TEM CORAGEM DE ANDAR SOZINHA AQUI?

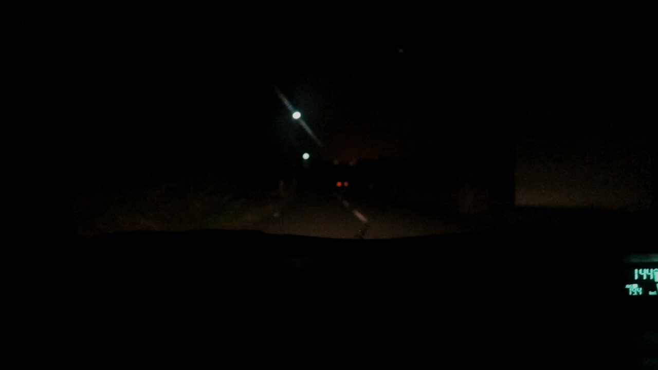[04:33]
Sobre a iluminação pública do Japão A iluminação pública no Japão Ela é muito, tipo, escassa Quase não tem Tá vendo? Que tem mais... Tem uns pontinhos Aqui ainda tem bastante Aí nem que perto de casa tem alguma coisa Mas tem um lugar que é um breu É um breu Não tem nada Nada mesmo Sério Ó, aqui tem um combine Combine é uma conveniência Fica funcionando 24 horas Então por isso que tá aberto Agora são duas horas da manhã
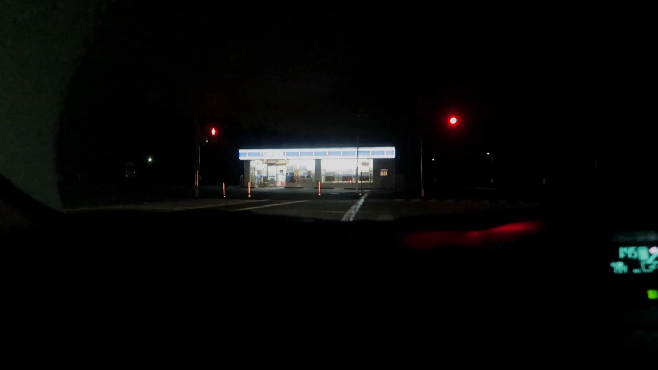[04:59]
Tá aberto Olha essa rua É um breu Se eu não colocar a luz alta Ou a luz baixa Ou tirar o semáforo Coisa Ai, credo! Não tem cargado nada Gente, eu não tenho coragem de andar essa rua sozinha, não Não tem nada de iluminação E é mato dos dois lados Desse lado é mato E desse lado também é mato Então, tipo Não dá pra ver nada Se aparecer alguém ali na frente do nada A gente... É, se correr na rua ali Nossa, não dá pra ver nada É bom colocar a luz alta quando é assim, né?